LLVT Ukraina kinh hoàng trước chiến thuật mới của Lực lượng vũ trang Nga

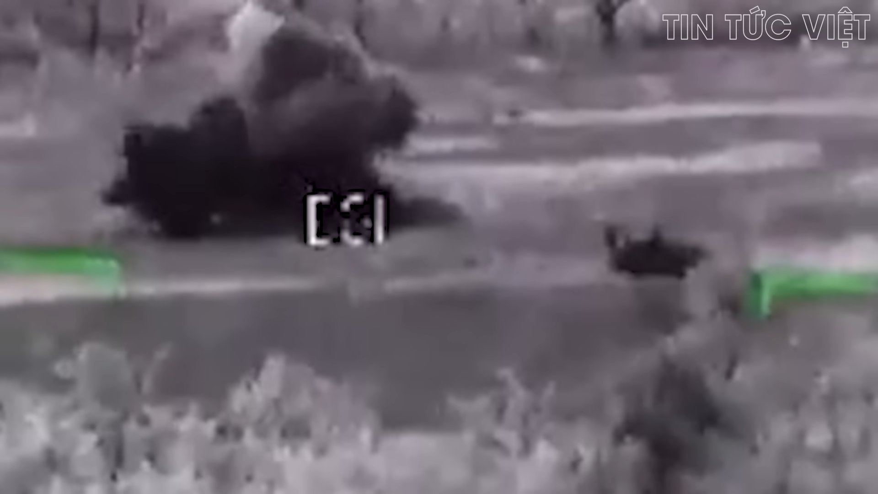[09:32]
có thể phóng tên lửa từ ngoài danh giới tầm nhìn trực tiếp Đầu tiên, tên lửa sẽ bám theo tọa độ và ngay trước khi bắn trúng mục tiêu nó sẽ sử dụng thiết bị chụp ảnh nhiệt Nhà phân tích quân sự Steen Mister